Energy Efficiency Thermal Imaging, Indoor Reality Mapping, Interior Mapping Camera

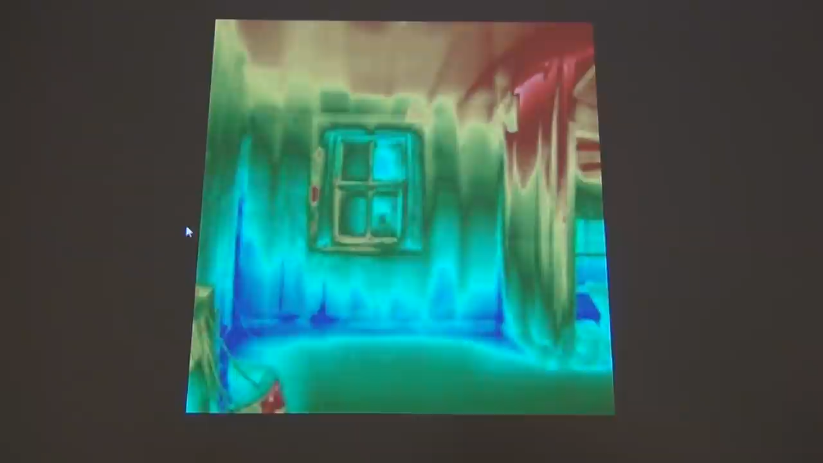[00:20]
We can actually detect where there would be thermal bridging and air infiltration using our indoor reality data capture device. If you have any questions about the energy efficiency of your building, contact us. We'll be glad to come by and scan it for you. Thank you.